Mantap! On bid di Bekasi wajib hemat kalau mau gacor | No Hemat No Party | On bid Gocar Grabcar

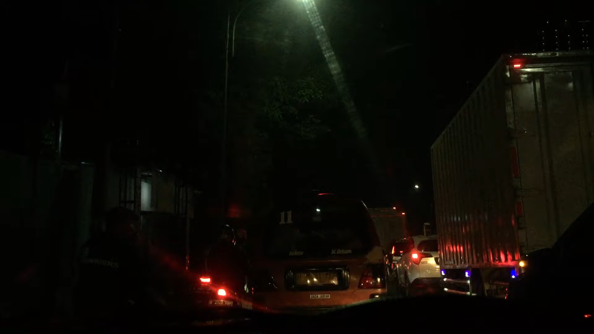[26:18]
oke ini gue balik lagi ke pom tadi ya yang dicut mutia itu ini masuk